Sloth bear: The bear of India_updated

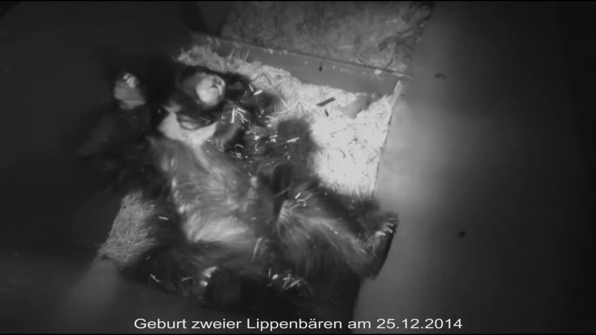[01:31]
mates usually during the months of May to July and give birth to two or sometimes three cubs in a safe and dark den after the gestation period of seven to
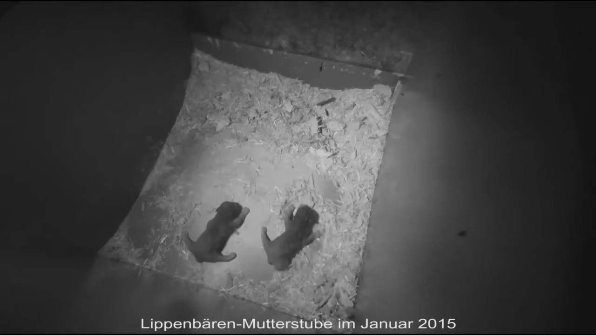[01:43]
eight months the female remains in the den up to one or one and a half month the cubs are then seen riding